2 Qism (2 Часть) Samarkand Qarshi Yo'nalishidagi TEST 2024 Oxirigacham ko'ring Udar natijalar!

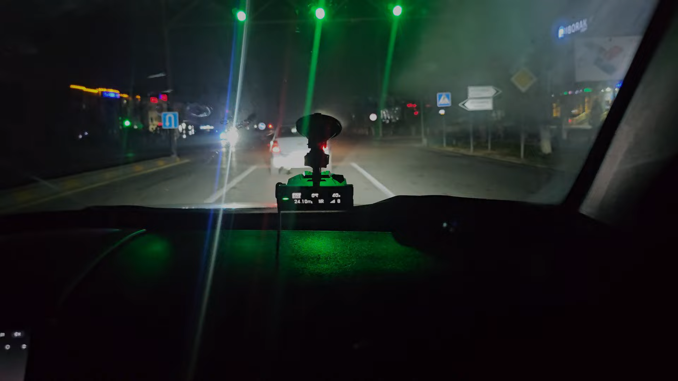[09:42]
Друзья, сейчас для YouTube я снимаю видео. У нас впереди мультрадар едет, вот смотрите. Сейчас я вам номер постараюсь показать. Увеличиваем дистанцию.
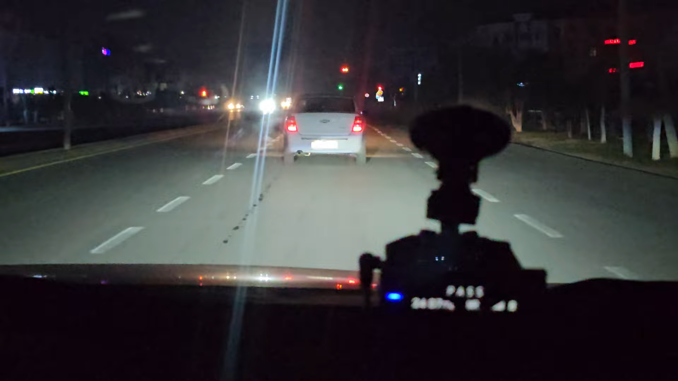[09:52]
Вот, вот номер 061 ФЛА.
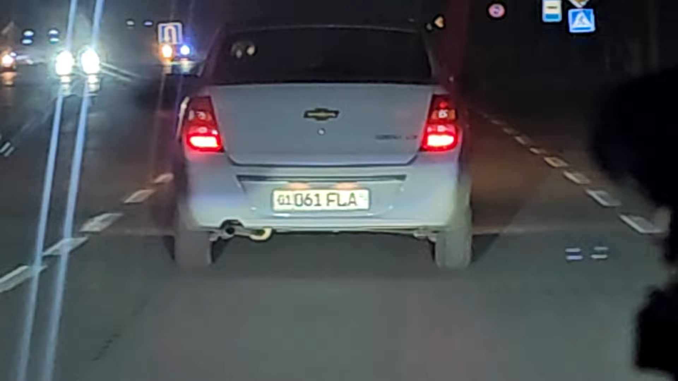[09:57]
Регион Карши сейчас вот. Мы находимся в Карши. Сочи ПРО.
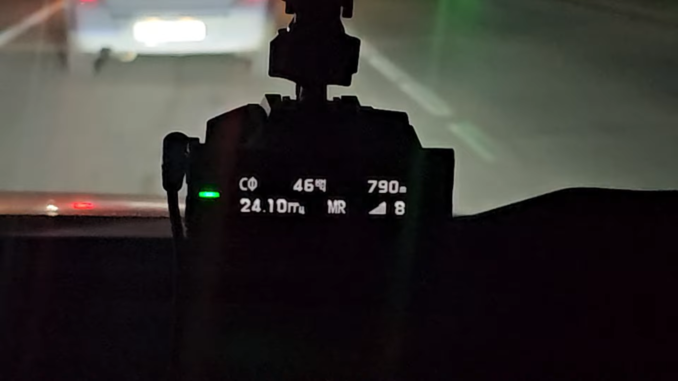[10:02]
Мультрадар говорит. Сзади мультрадара мы сейчас едем. Видите, он фактически работает и стреляет. Dostlar, Qarshi shahridanmiz. Multiradarga hozir tez qo'yamiz. Oldimizda mana Cobalt ketyapti. 061 Fla. Sochi Pro signaturasidan topib multiradar deyapti. Gapirish mumkin emas. Kechasi savatimiz ham ko'rib tursizlar mana nechi bo'ldi? 2.5 mi? 2.5 bo'ldi soat.
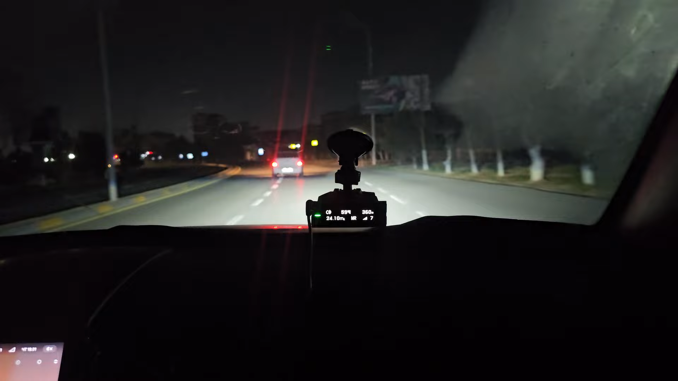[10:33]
2.31 bo'ldi soatimiz. 02.31. Время сейчас 02.31. Ночь. В Узбекистане мы ночь сейчас. Регион Карши. Область Кашкадаринский вот. Город Карши. Вот сюда вот сейчас ультрадар. По-моему, он хочет разворачиваться хочет. По-моему. Сейчас подождем. Подождем. Вот здесь ультрадар работает. Вот номер. Не надо, ичный курс тут шарт на нас.
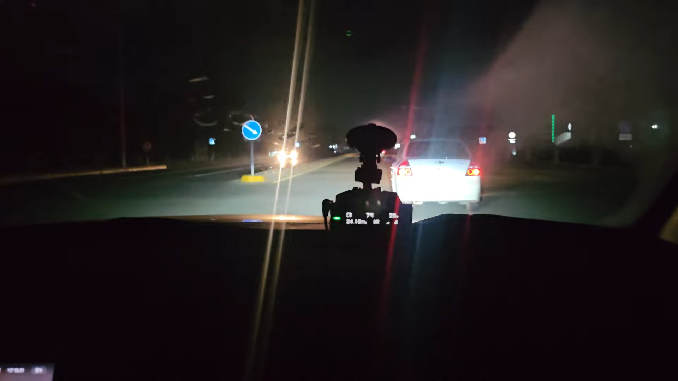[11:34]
Видит, работает ультрадар, друзья. И заодно стреляет. Видите как? Вот вам тест, натуральный, реальный тест. То, что вот берет ультрадар, вот. Контроль вступления. В лоб тоже берет и в спину. Снижайте скорость. В спину тоже. Получается сейчас как спина, правильно? Как спину. Он же туда стреляет по пути. Вот так вот. Uyam topadı.